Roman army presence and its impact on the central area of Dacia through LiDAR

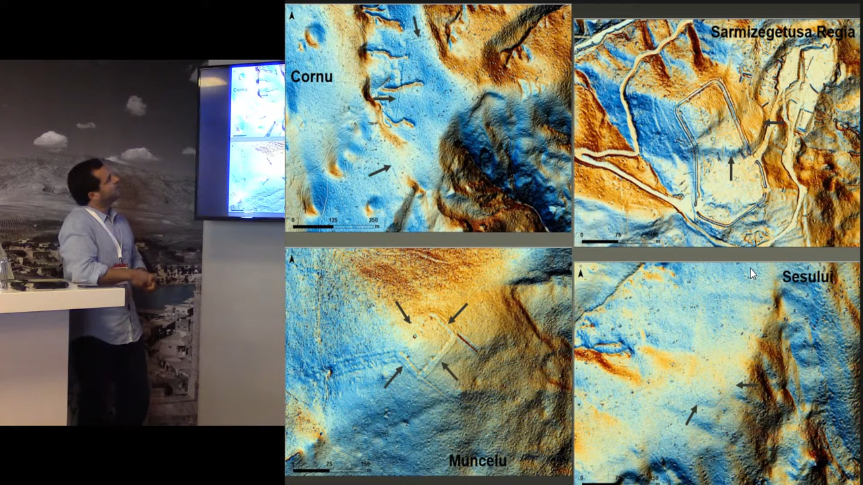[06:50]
This is the only one, the one, the only Roman military site that was known. Yes, some very strange, but also interesting structures that we need to access more in detail through, through field work. Also, the biggest one, uh, Roman, uh, camp. This is the Korn, the one that was, you know, on the northwest part. Okay.
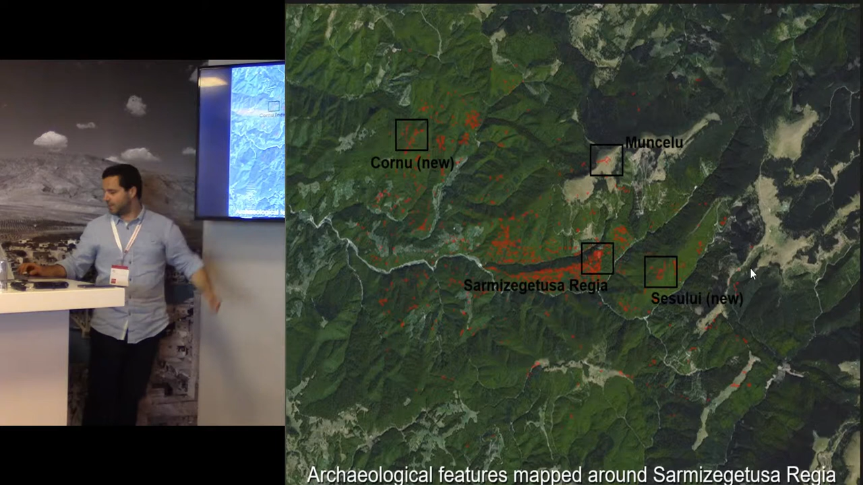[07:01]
The Muncello is that one that was already known. And also this one, uh, Cesuli. Sorry for the names. And, uh, yeah. This, again, a new Roman site that has been found.
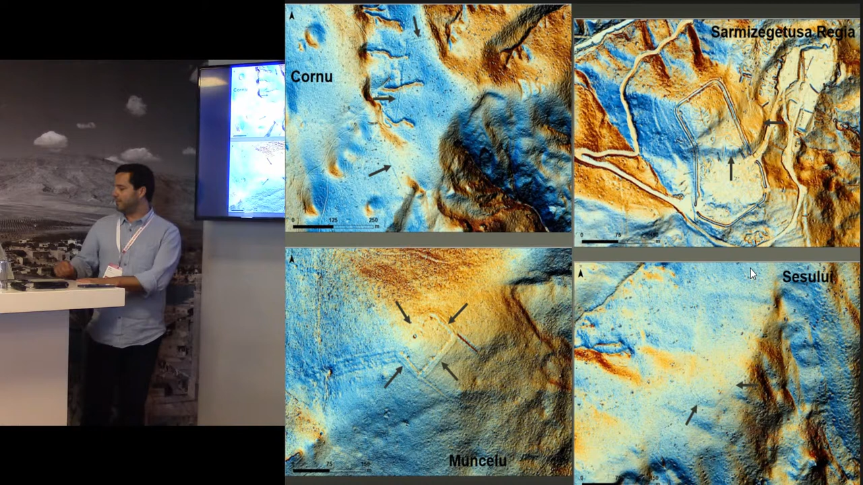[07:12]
So, in the first step, after, of course, all this processing and interpretation of digital data, uh, I was trying to see if through,
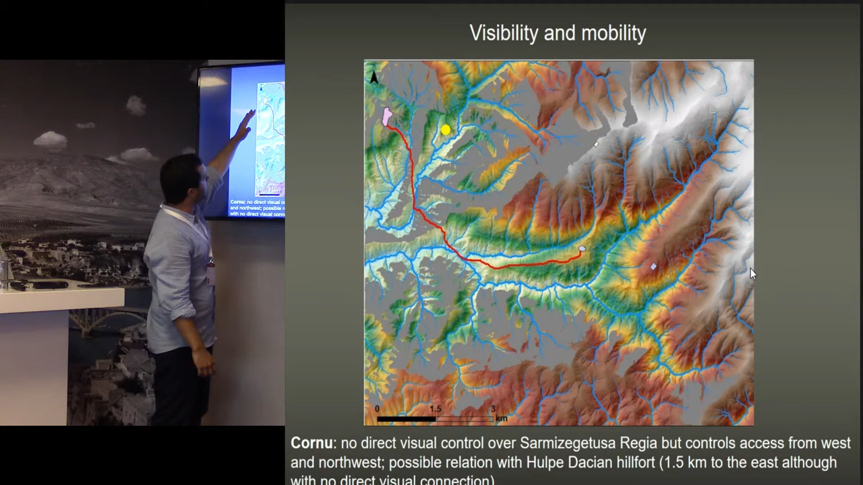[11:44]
So, these areas of mobility are of control. This site don't have, uh, direct, uh, visual relation with Sarmis, but at least it controls the axis from the west to, to the site. There's also, again, a possible, uh, relationship with Ulth, the Asian Ilford, that is this one, okay? It doesn't have, uh, uh, that is 1.5 km to the east, to the east, although there's no direct visual connection. So, we are still not really sure about, uh, the possible relationship with this site, with, uh, uh, also with this new Ilford. And the, the Asian capital.
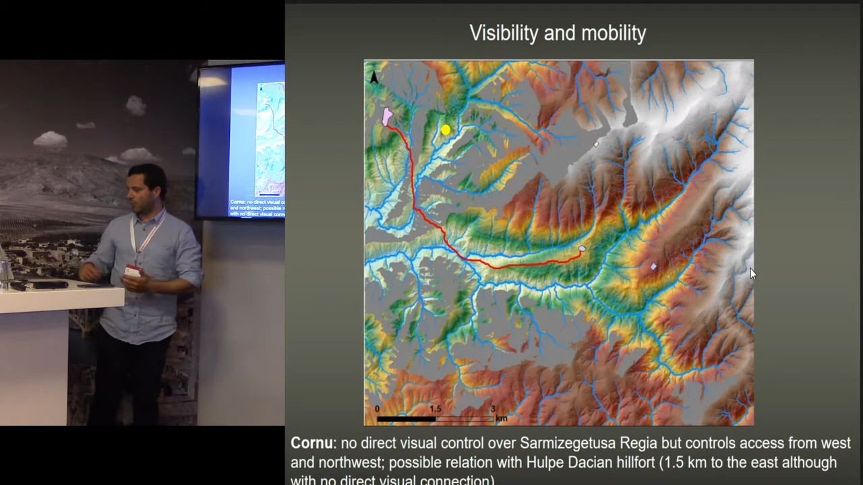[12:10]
So, more work stills to be done. So, just to finish, sum up, some preliminary conclusions, okay?